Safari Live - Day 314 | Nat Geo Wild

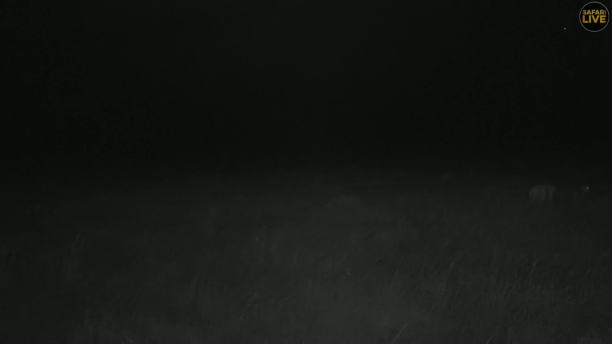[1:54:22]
okay um all the females are moving around there is one female kinky tail who's gone quite a distance far away we cannot see her remember we are on infrared and we can um that's the farthest we can see but she's gone around a long ways around and i think she's trying to push the buffaloes towards us so that i know she's this ones are flanking so just in case you know they come come down this way these ones are gonna get it but the buffaloes are right in front of
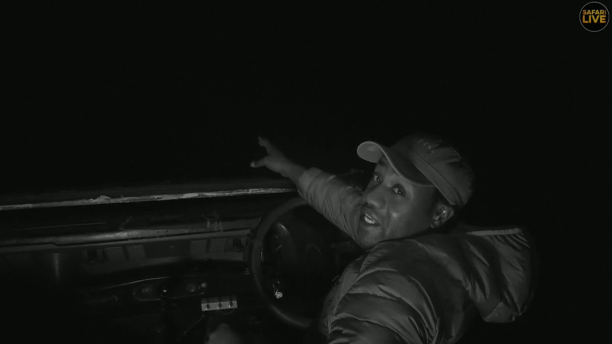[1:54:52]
me it's pitch dark um and we only switch on to the lights you know so that it can illuminate me but before it was all dark i cannot see anything i'm using the help of uh you know infrared to be able to see you know how you know where they are but they are in front of me somewhere and the lions have gone around and i think kinky tail is going to push the buffalo towards this way and then this one's flanking you know might get something but at the moment you know they're somewhere in the dark here they're all moving actually you can see one i think to the left here there is i don't know which one it is here actually
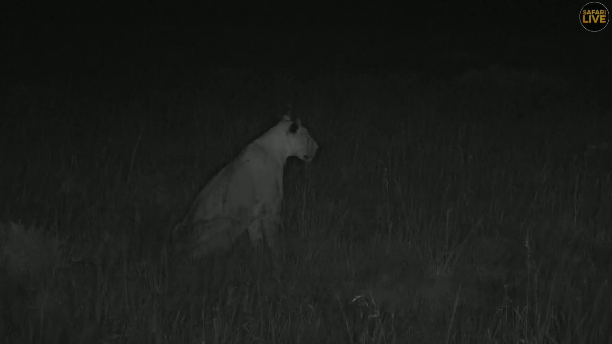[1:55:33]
it's total darkness here and i can't see even um a meter myself but you can tell she's focused she's looking at the same time listening to the left where she's facing now is where the buffaloes are yeah now that's not limpy yeah she's headed straight towards the buffalo now and i don't know at any moment you know they might be chased towards this way i don't know who else is around here maybe if you sweep slightly to the right archie see if we can see another female
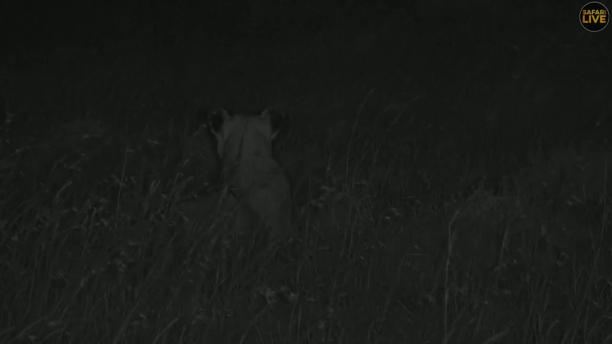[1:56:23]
towards this way if they're lucky they head this way then you know they might get something but they're all spread out in a line in front of me quite a distance and you see there's another one over there i don't know who's that maybe that's one of the cubs he's coming back he feels like you know it's going to be dangerous so it's coming towards where the females are just in case you know the the buffalo stampede doesn't get trampled kinky tail disappeared into the darkness off to our right over there and we can't see her anymore and um any moment
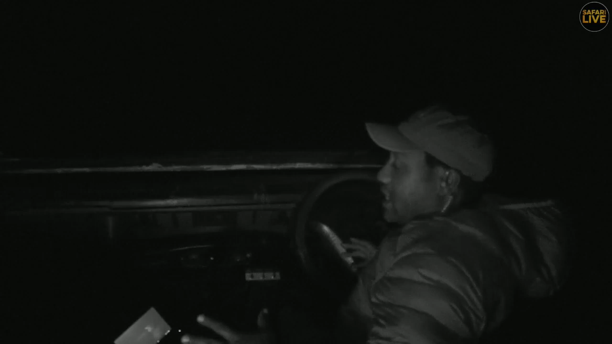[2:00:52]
like that yeah that's how dark it is and we're using the infrared even myself driving i had to use the spotlight and just sign in front so that i don't illuminate everything and so the buffaloes might could have seen the lionesses um they all have flanked the buffalo like that they're off to my right and uh let's see if we can find them for you they're somewhere you know they're you know in the dark we have lost them somewhere there um there it is there's one there's one
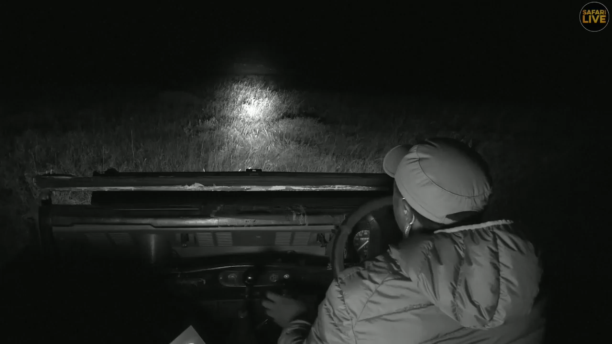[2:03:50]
illuminate like that you will see the buffalo over there but um shrew you say thank you for the wonderful drive yes welcome always my pleasure you know to give you a good drive yeah let's move forward a little bit and then stop and see what's gonna happen i'm going to try and head away from
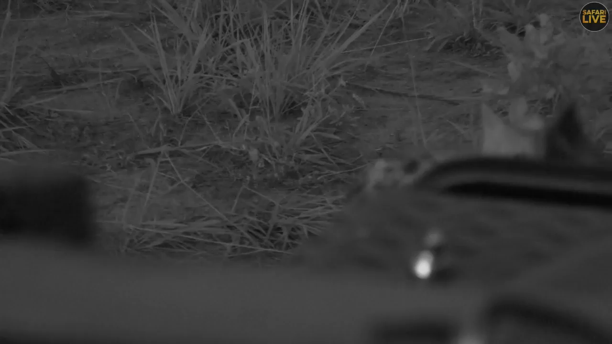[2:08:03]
back everybody we are surrounded by these little cubs they are all around one even i wasn't looking and it came and sniffed my foot and they were right here i don't know if you can see it oh there's corky calling
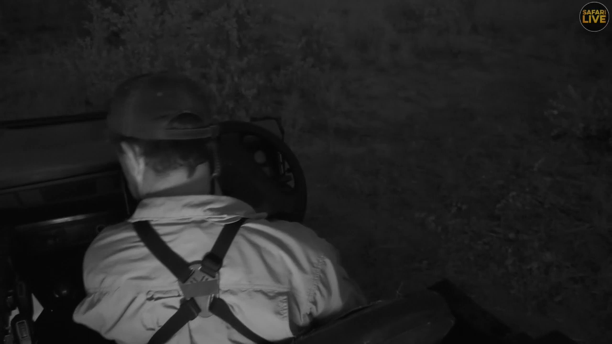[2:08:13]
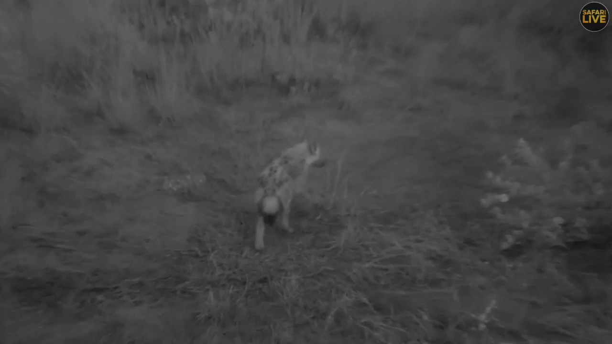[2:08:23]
you can all hear that
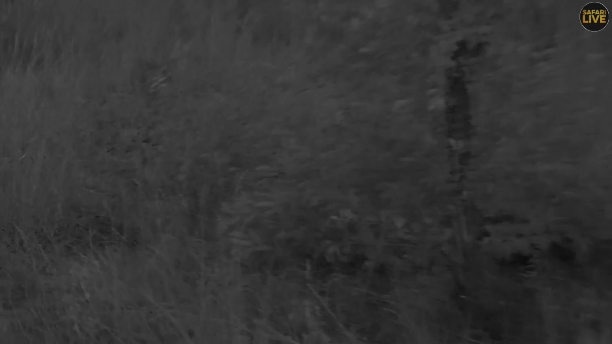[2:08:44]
corky started giving plonk a proper licking and he stopped feeding and these two naughty little ones are right next to me you want to climb in the car with me do you it is so close folks
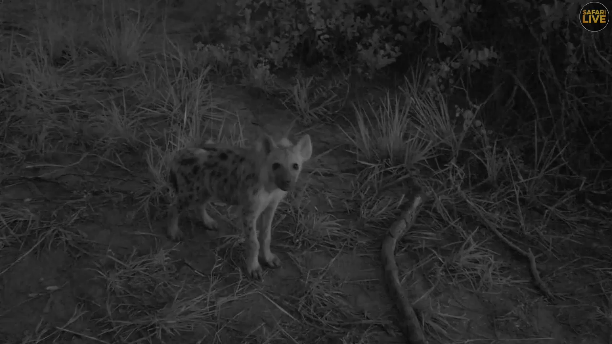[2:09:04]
you can't even get him on camera he's right here i'm gonna bop him on the nose in a minute you don't want a hyena to suddenly get to the point thinking you can start nibbling on your foot while you're not watching very inquisitive so corky sort of got plonk off of her he stood up he came and joined the other two and all three of them came up when we're giving our vehicle a proper proper investigation and then i was having a look away and i felt something wet touch the side of my foot
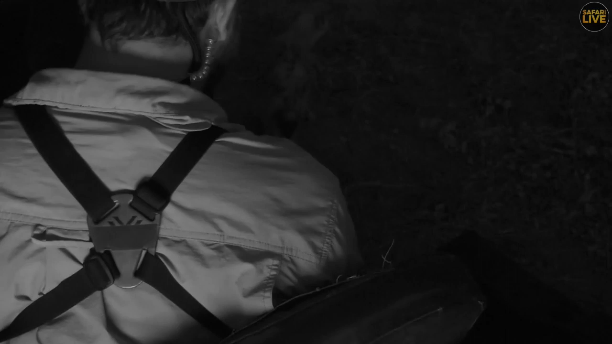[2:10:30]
is being very cheeky well she i can't tell at the moment very very cheeky
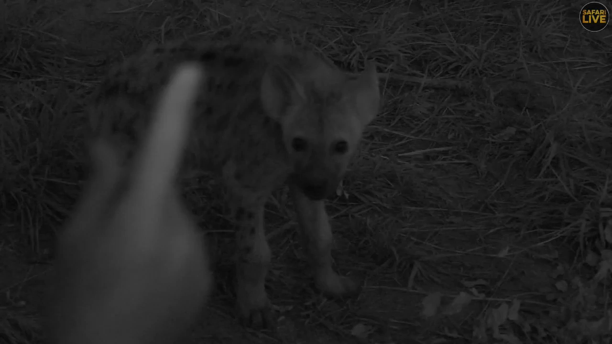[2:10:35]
i said no don't smell my shoe it keeps coming back it's very special though to be able to spend time like this with hyenas i know that the light is starting to fade and they're probably going to go into their burrow soon because the adults well we've only seen one it was corky she's moved off there you heard her calling the rallying cry over the troops maybe trying to find
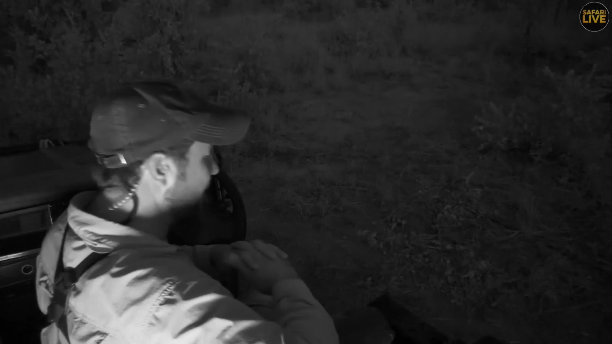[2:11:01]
out where the rest of her sisters or family are so that they can maybe go and find some food you get many different communication calls with hyena
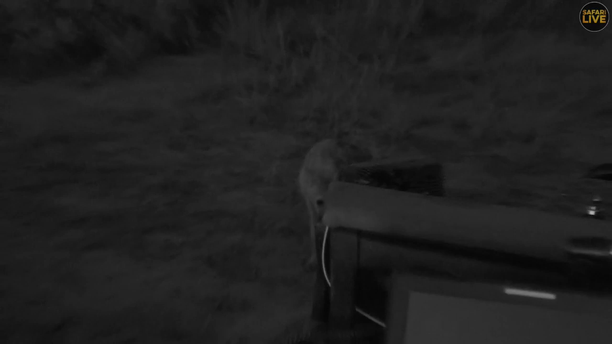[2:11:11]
it's kind of that early evening call just to sort of like we do with our radio to say good afternoon mobile stations everybody knows we're out and then we can all come together or maximize our search image or search area so that we can find animals and hyena are the same they will cover an enormous area in
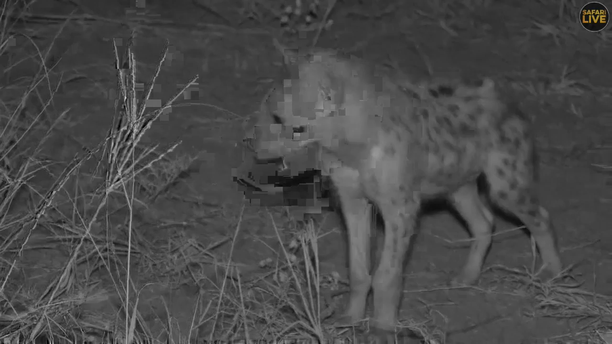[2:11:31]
the search of scraps and food well while we move on from these very cute and boisterous cheeky hyenas this afternoon let's go back up to the sausage tree pride and see how they're getting along with their buffalo hunt
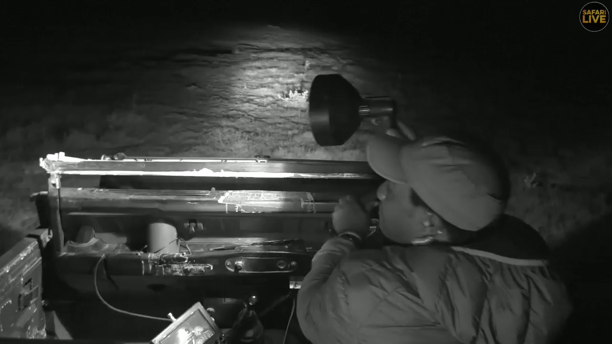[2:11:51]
okay welcome back um i'm trying to find somewhere to cross of course i've come across a very tricky spot to cross but and the lions have gone across the other side is to cross so that i can follow them uh these are the obstacles we face sometimes when you come across a permanent stream like this it becomes very difficult to to cross and you don't want to get stuck